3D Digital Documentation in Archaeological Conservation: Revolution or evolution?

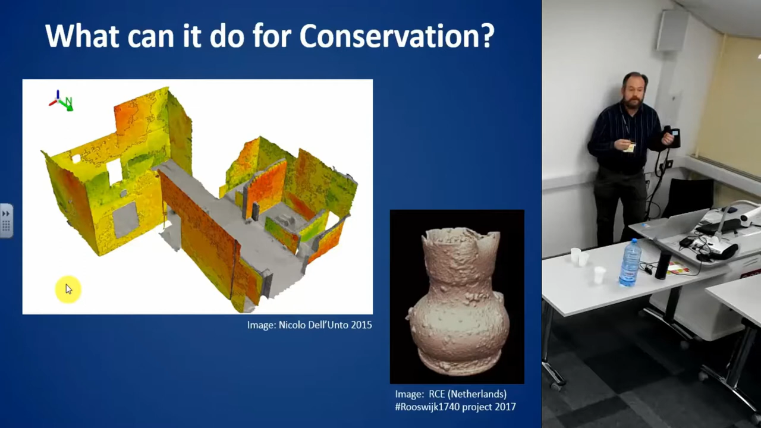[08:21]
You can then build that into more complex models such as BIM If you've got something a bit larger But also things like finite element analysis which is from engineering Where you're actually using it to build structural models Predict things like load capacity if it's a structural feature And that allows you to make some really important decisions
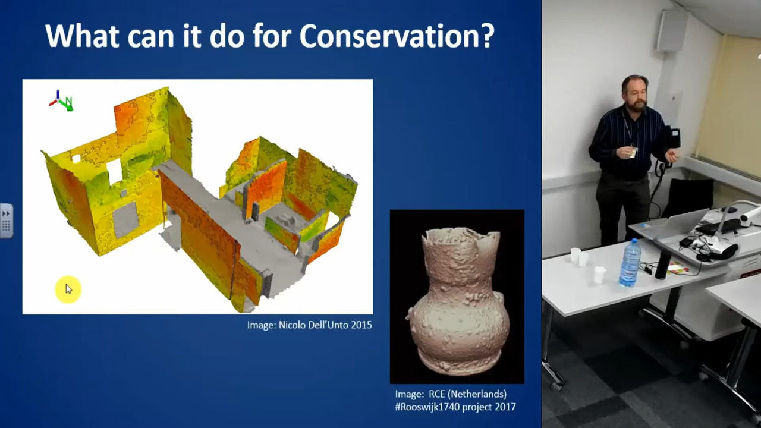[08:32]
about how to take care of the structure of the object So there
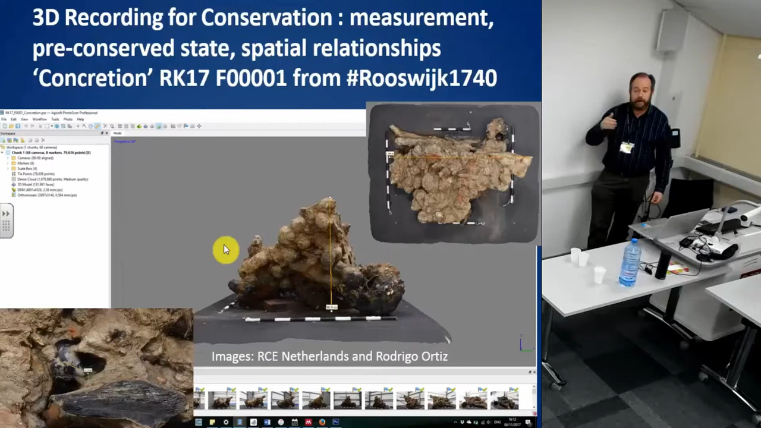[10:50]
as many other inorganic materials And now we've got this and rectified We can actually measure any point And we did it not only before deconcretion But during the entire process as well So we've now broken this down but on Sketchfab online You can actually see about ten stages of that And that's been a really nice way of doing that So I think one of the things this is just to say You can do some really beautiful scanning jobs This is not Rushmore But basically to say can a conservation approach to 3D recording benefit archaeology?
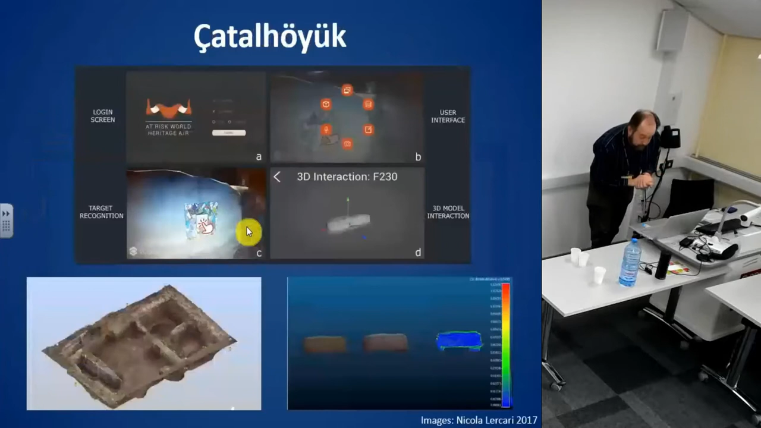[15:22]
And the idea is to collate information Taken by primarily I think it's laser scanning And drone based photographs As well as other environmental monitoring data on the site And basically make those available So you've got both legacy information Including older 2D photographs and 3D scans With more current information And basically those are all available